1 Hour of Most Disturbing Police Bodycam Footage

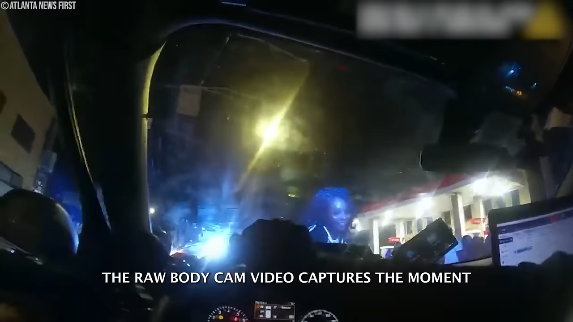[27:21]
The raw body cam video captures the moment when the women's behavior drew attention and led to their arrest.
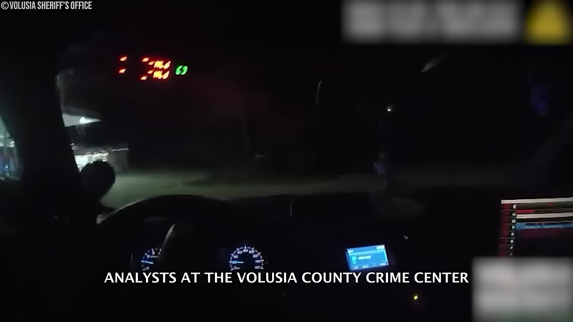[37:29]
Analysts at the Volusia County Crime Center alerted deputies about a vehicle owner with felony warrants, leading to the apprehension of Timothy Chiles Jr.
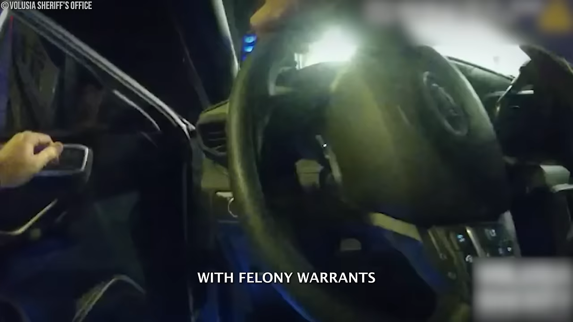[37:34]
at a Deland gas station.
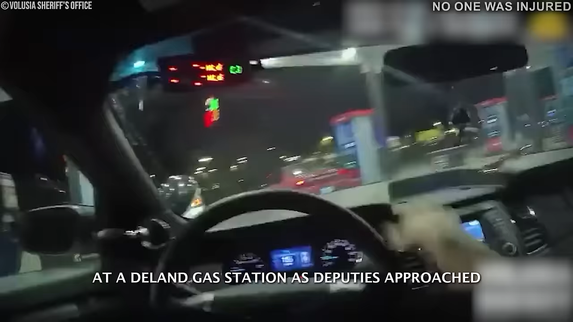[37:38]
As deputies approached, Chiles reversed into a patrol car and fled, prompting a pursuit.